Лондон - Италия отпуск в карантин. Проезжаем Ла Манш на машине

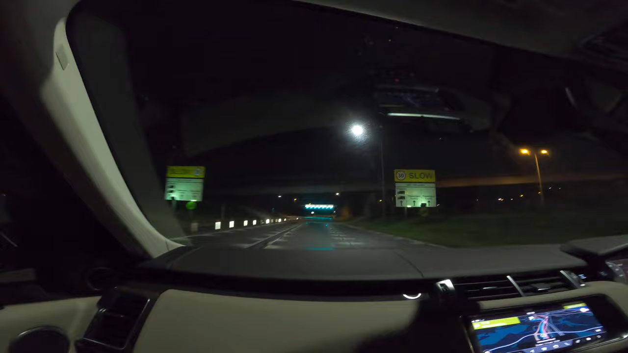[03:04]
и вот нам везде зелененький свет мы поедем где нарисованы машинки бессенджер трафик
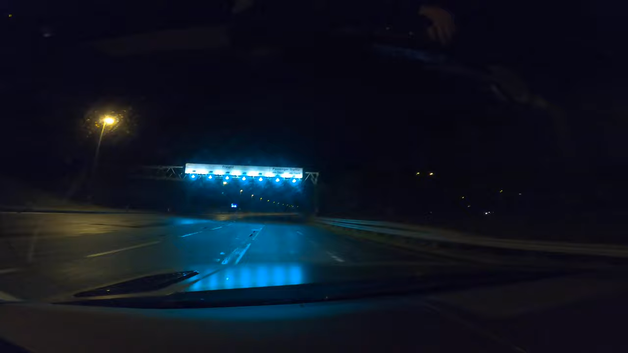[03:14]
что нам туда две линии направлены нашу сторону
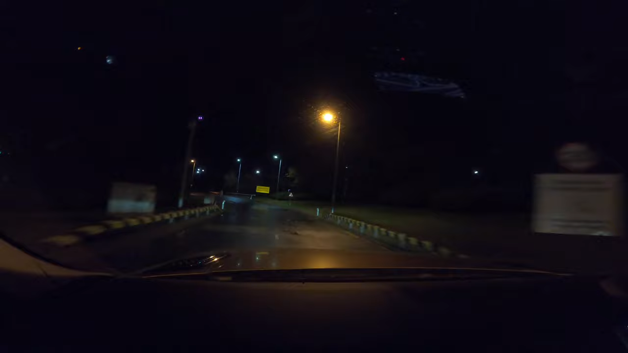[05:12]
так и вот сейчас следующая стоечка говори куда мне ну вот за машинкой вот которая не станут две машины здесь одна
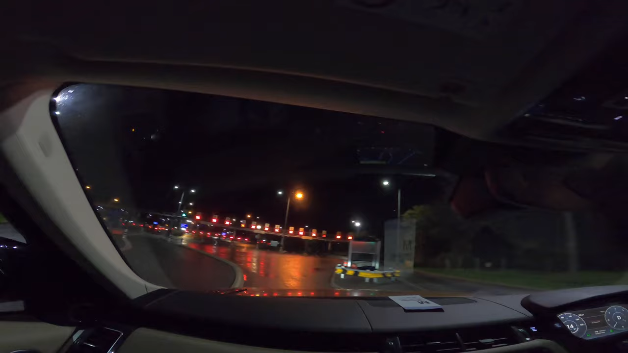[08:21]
Тут всё полукрасно, первая линия. Так что едем, едем, едем. Кстати, вот видите, мы уже не одиноки, уже есть другие машины. У нас поезд наш в 4.43, по-моему, было показано, да. В общем, билетик уже есть. Вот здесь вот можно купить напиточки. А, ну, 4.43, да. Да. Вот здесь уже машинки стоят. Напиточки тебе здесь не купишь? Нет, так вот автомат стоит, да. Да.